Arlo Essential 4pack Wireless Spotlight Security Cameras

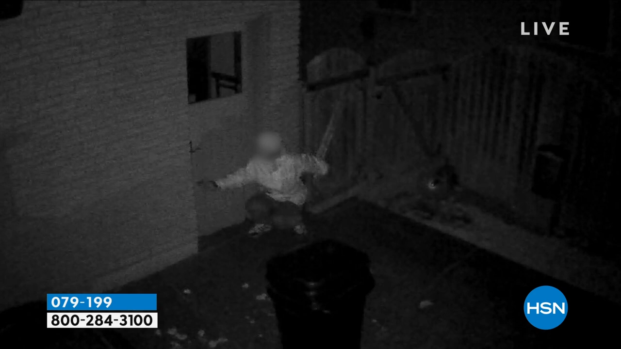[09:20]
Okay, Julie, these are people. Yes. These are real events. Real videos that were caught on our load.
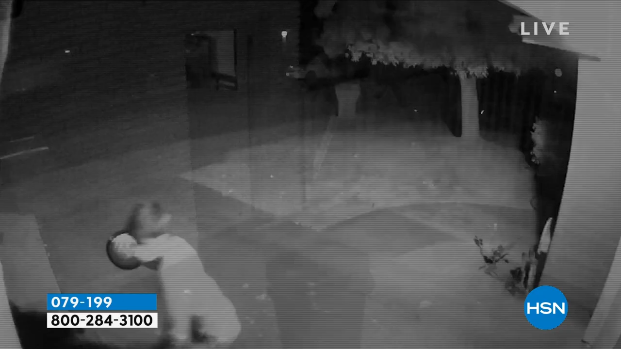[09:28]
Now that's the traditional night vision, the black and white.
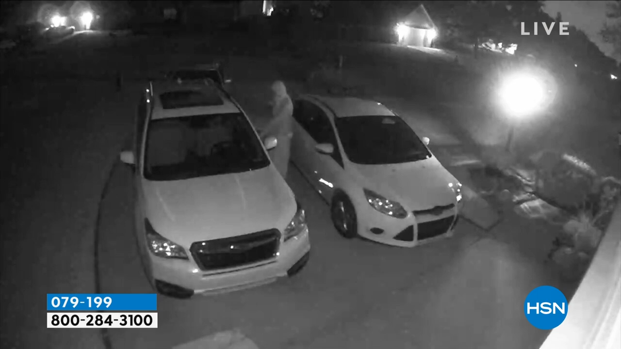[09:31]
And these are kids, ding dong ditch. I feel like this is our neighborhood. People just walk around.